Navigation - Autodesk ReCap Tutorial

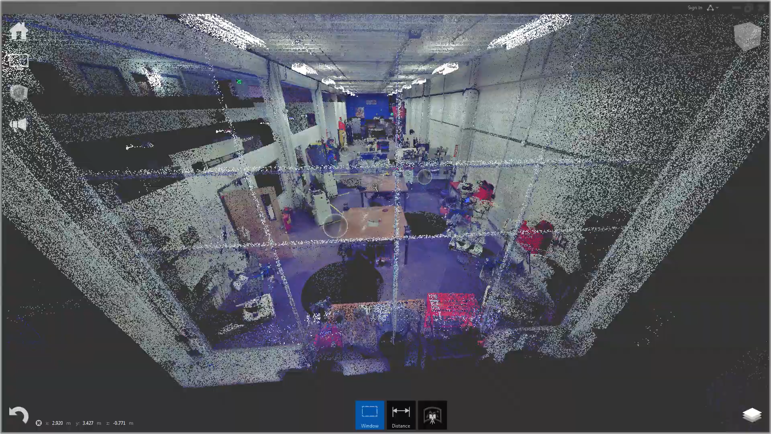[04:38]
Or you can hold Z and left mouse button. I actually prefer this for zooming because it's a bit faster than the wheel.
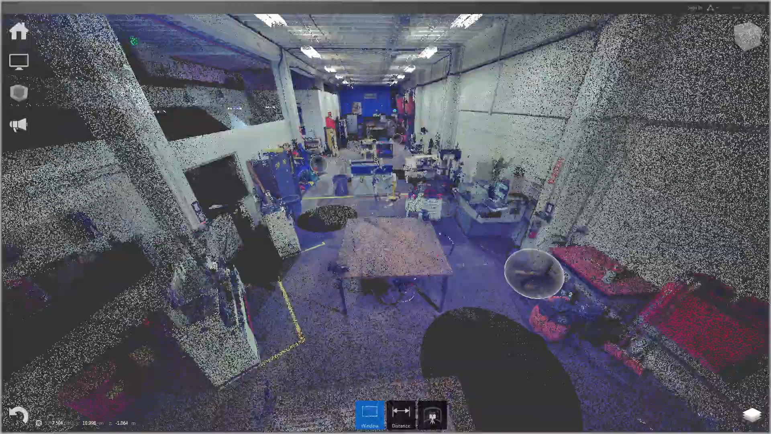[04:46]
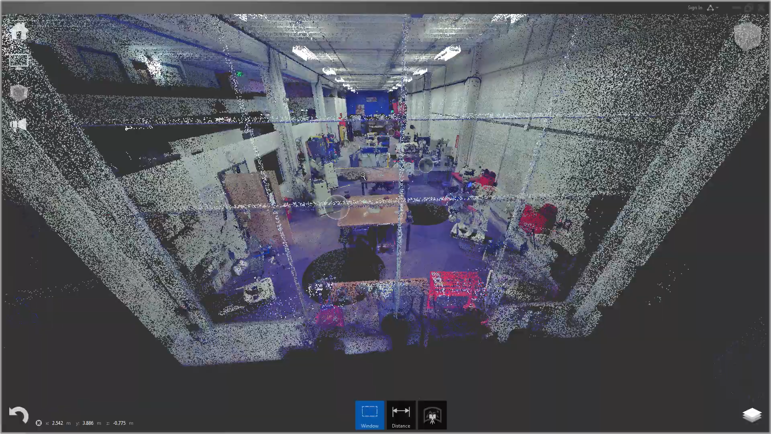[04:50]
And one thing you'll notice when zooming is the point you click is the point you will zoom into.
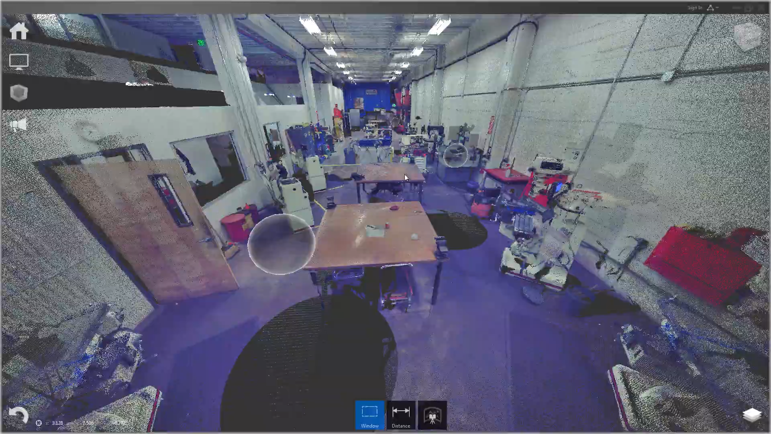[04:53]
So if I click on this object,
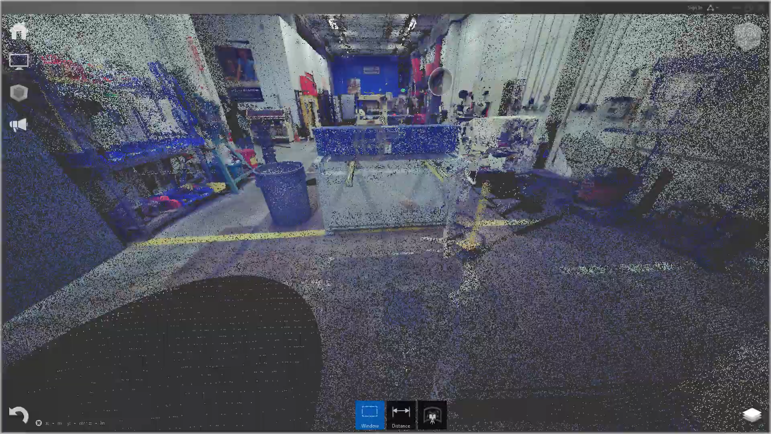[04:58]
I zoom in and out from that initial pick point while I'm dragging with the left mouse.
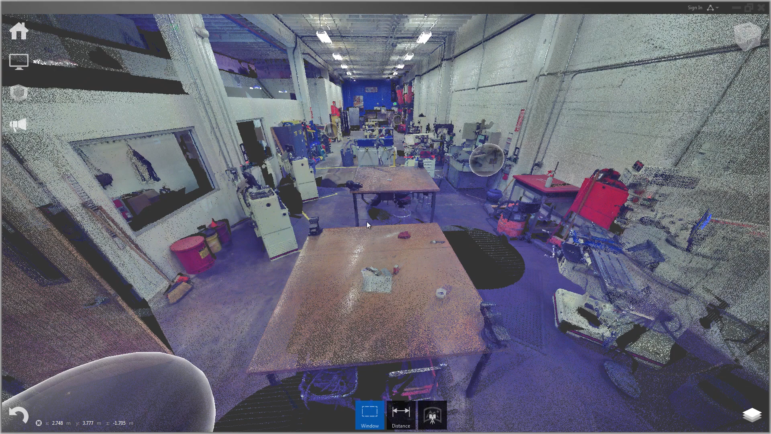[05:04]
And that brings us to orbit, which is right mouse button. And again, it focuses on the point I pick. And you orbit around that point.
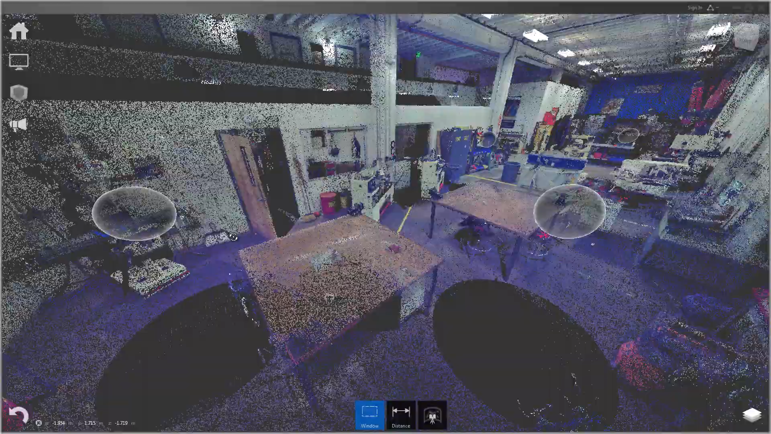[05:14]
So if I wanted to look at this object, I just right click on that machine and I will orbit around that point.
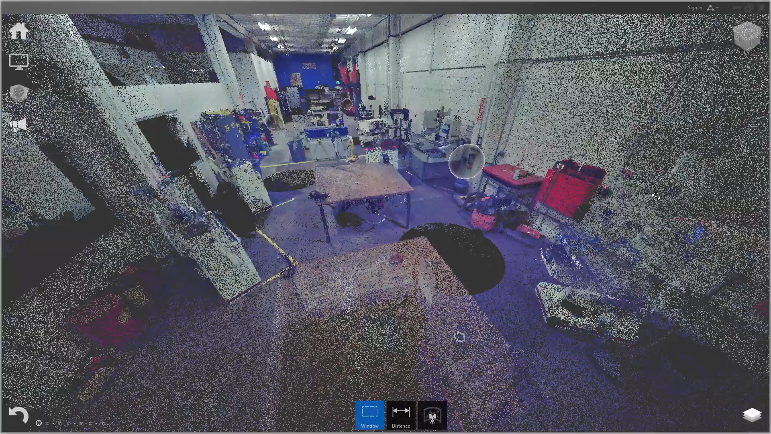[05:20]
The hotkey for orbit is X. So X and left mouse button will do the same thing. And the final function, which is a unique feature in recap, is called the fly function.
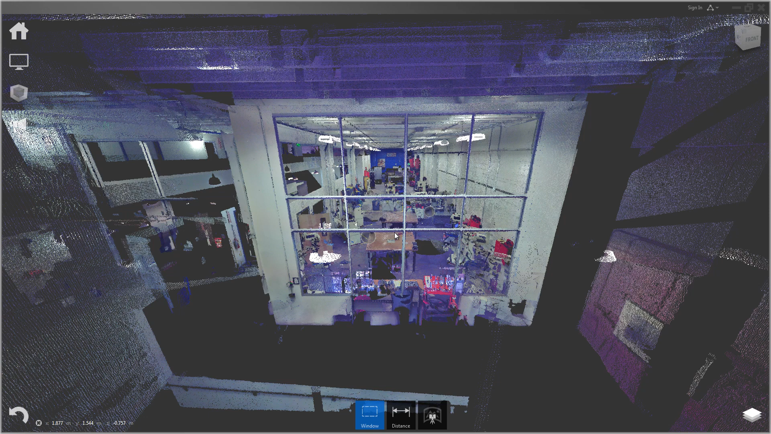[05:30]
And to use the fly function, just hold shift and right mouse button and you'll begin flying through the scene.
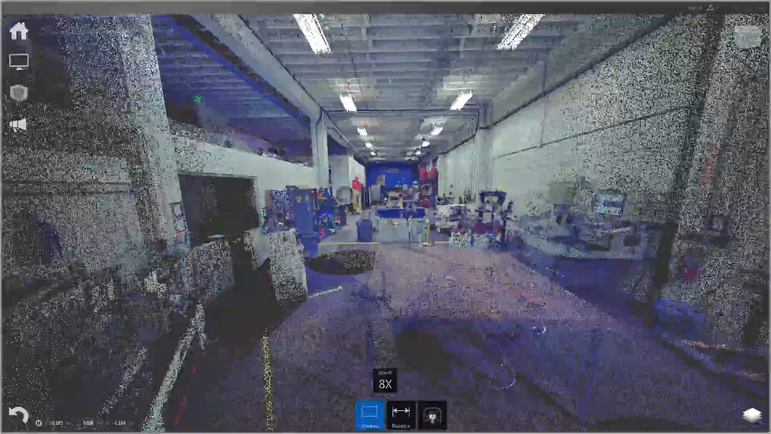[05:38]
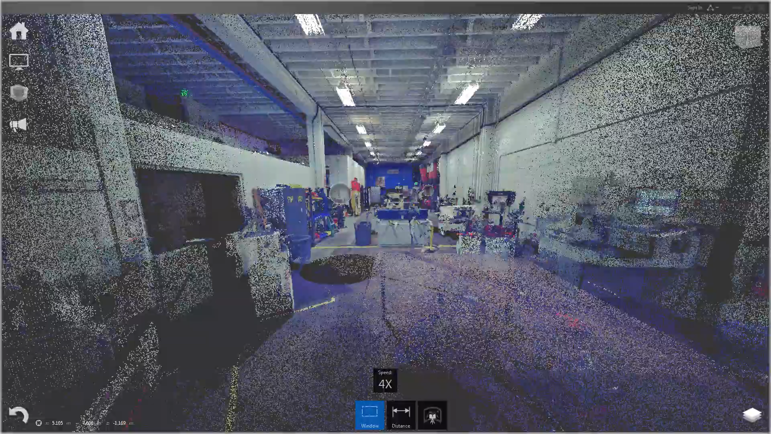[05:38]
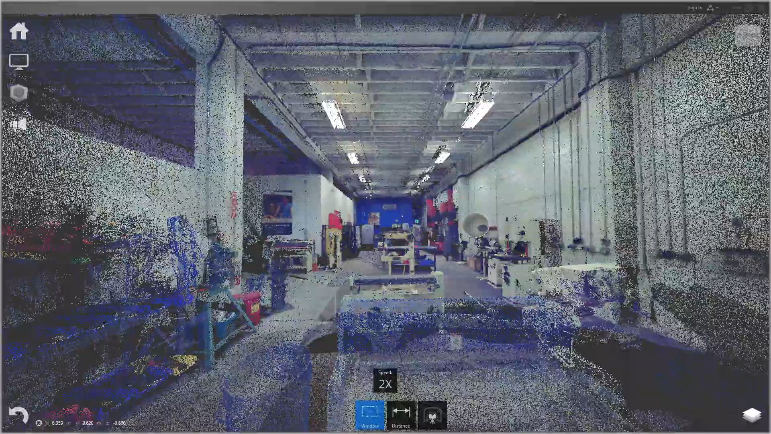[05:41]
And the middle mouse wheel can control your speed
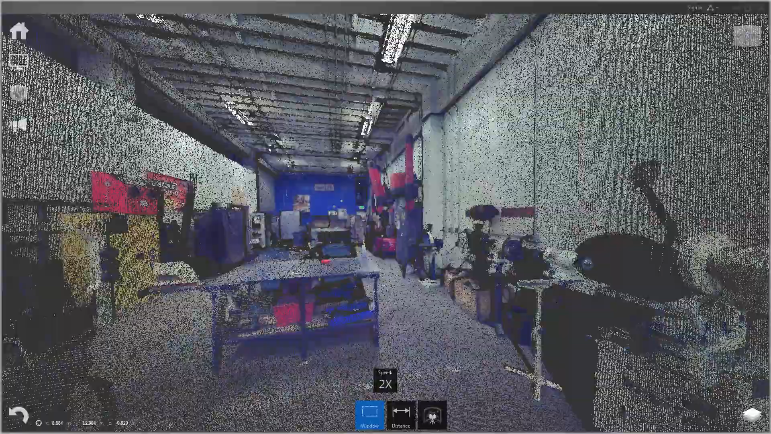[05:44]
so you can slow down or
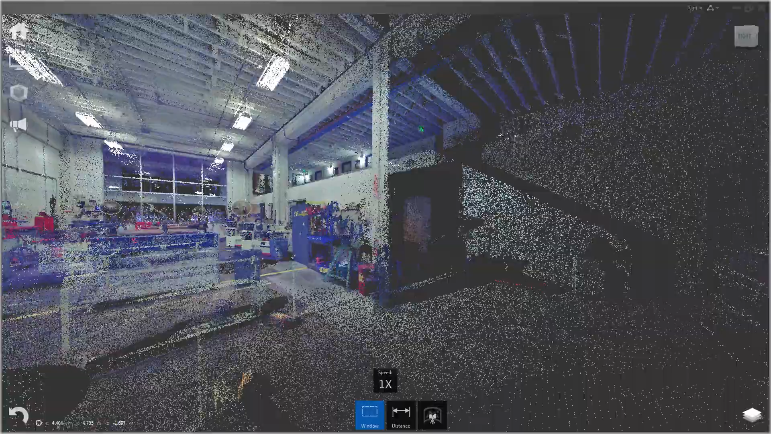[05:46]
speed up while you're flying with the wheel.
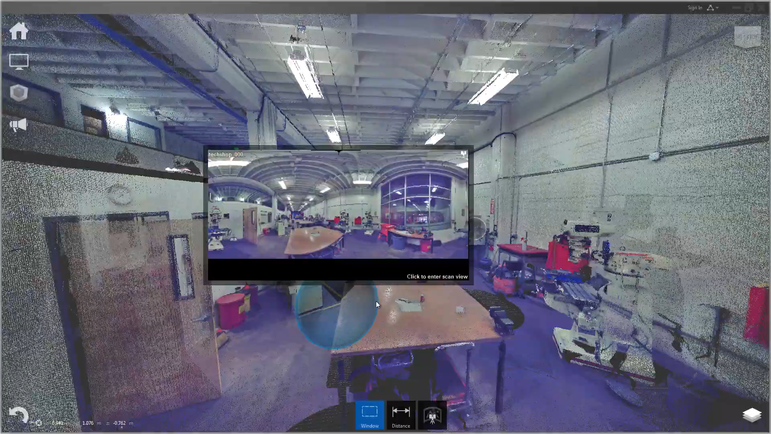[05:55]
One thing you'll notice is the spheres that are in our scene. These are called mirror balls and they represent the scanner location.
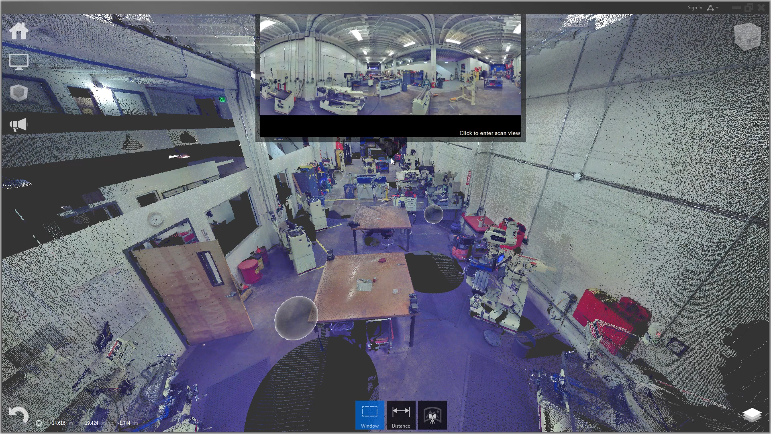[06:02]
And as I mouse over, I can see the scanorama view from each one of these.
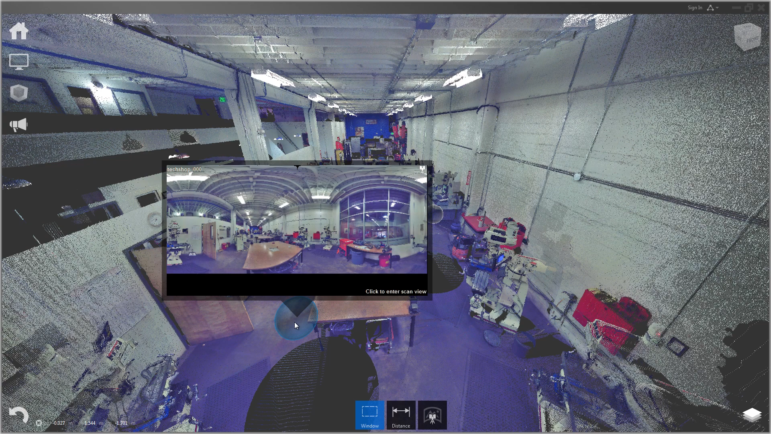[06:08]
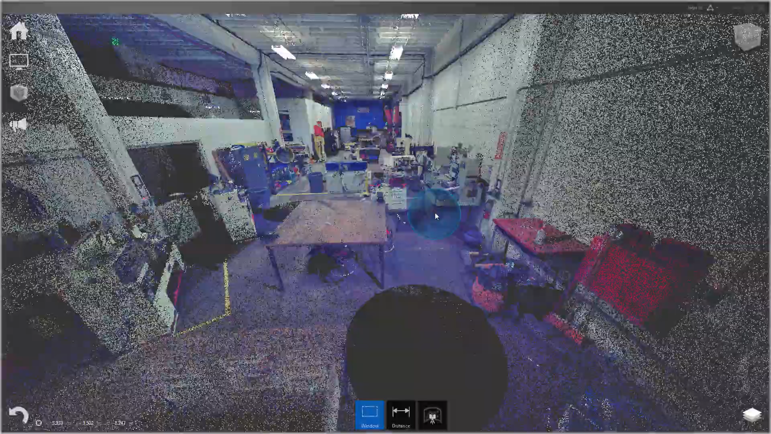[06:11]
And if I actually double click one, it'll zoom me into that position and load up the scanorama view.
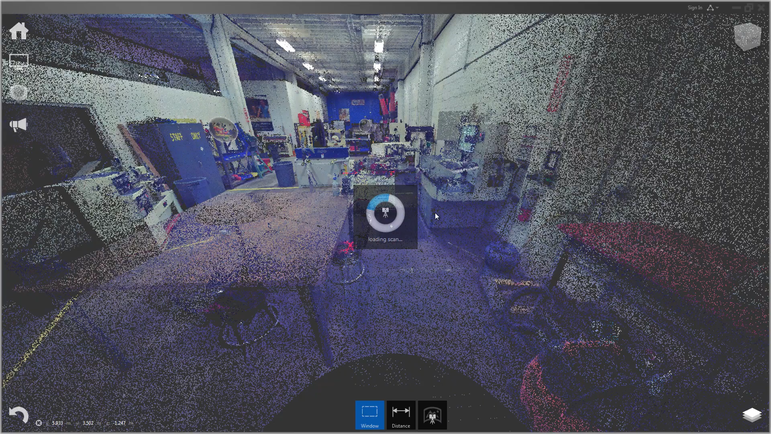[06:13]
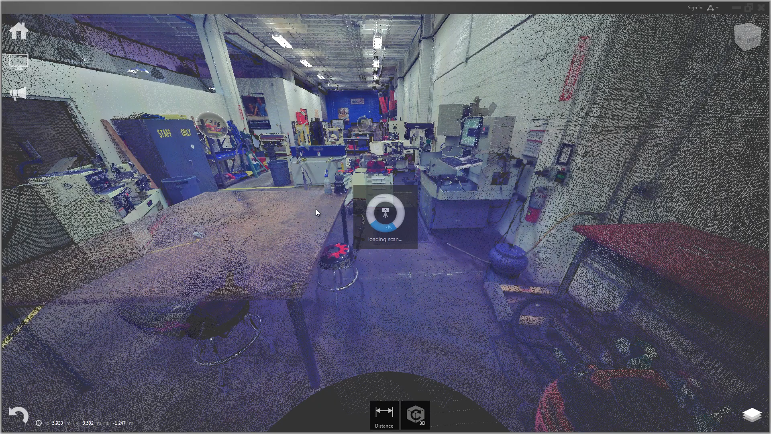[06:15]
So here I am locked in a nodal position.
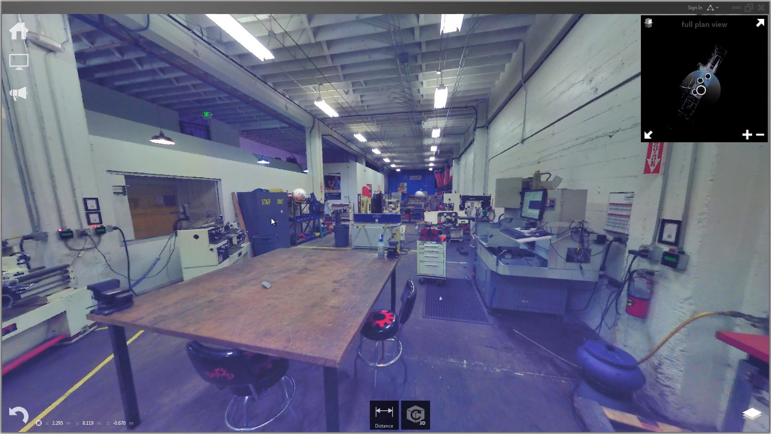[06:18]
And I can still see the other mirror balls or
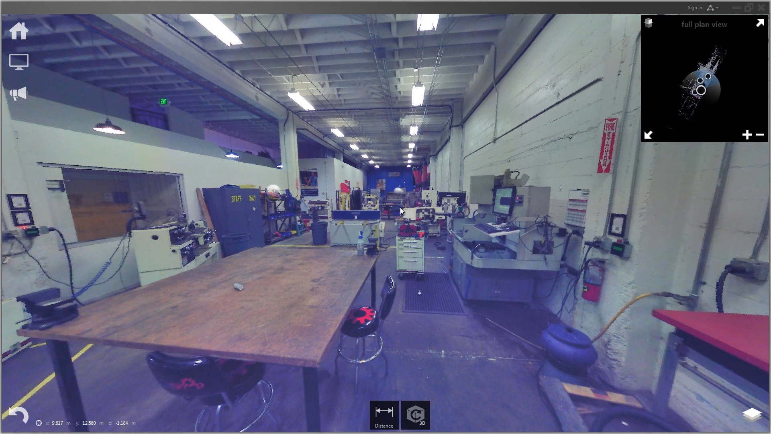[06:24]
scan locations and I can double click those and fly between them. At the bottom, you'll see this button that says 3D and that returns us to our 3D view.